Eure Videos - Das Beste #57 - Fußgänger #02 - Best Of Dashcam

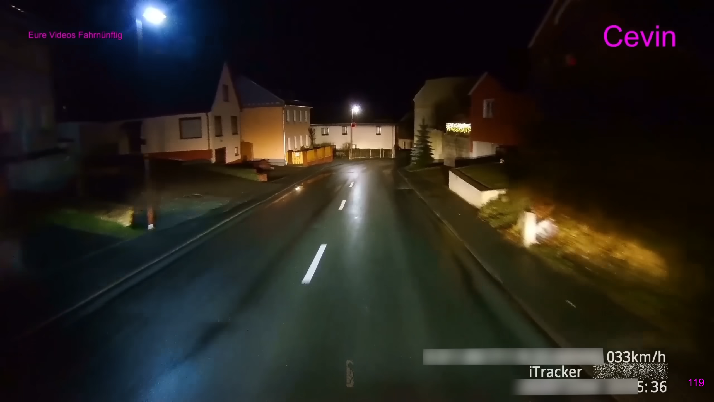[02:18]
Hier ist 30 und Kevin fährt das mit seinem LKW ja nur auch. Was dann dieses Manöver soll, das verstehe ich nicht.
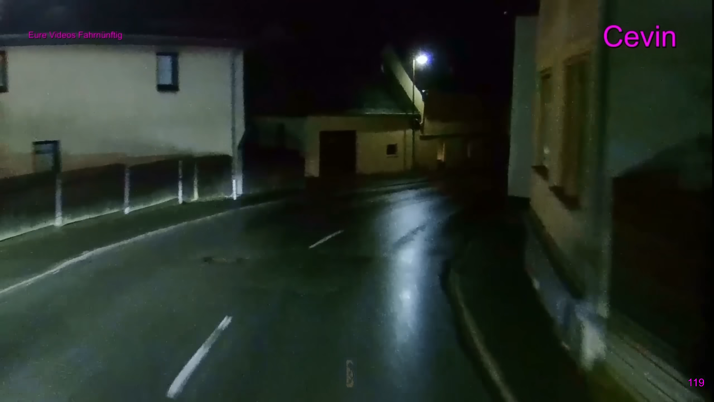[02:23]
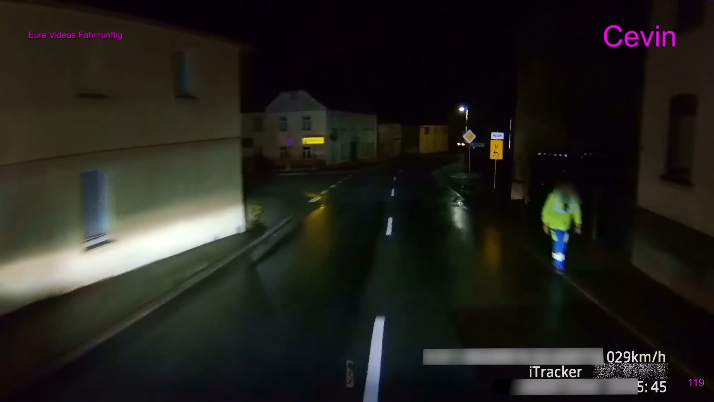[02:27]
Meinte er jetzt, dass Kevin zu schnell fährt oder wollte er einfach nur lustig sein oder was? Ha, was haben wir gelacht, Mensch.
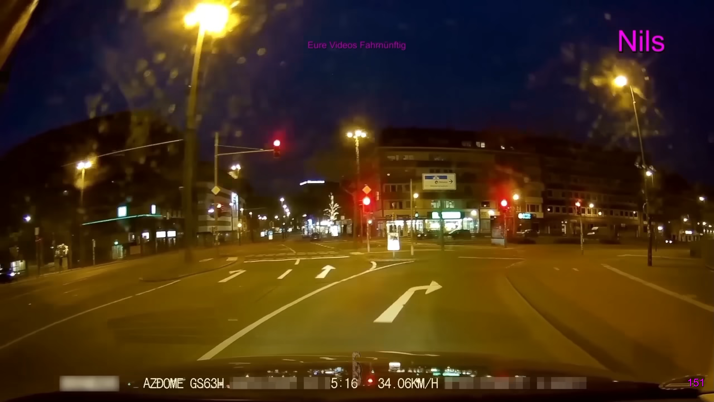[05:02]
Und während der Fußgänger eben noch gemütlich gelatscht ist, fängt er jetzt plötzlich an zu laufen, weil er merkt, oh, er will noch schnell über die Fußgängerampel, solange rot ist.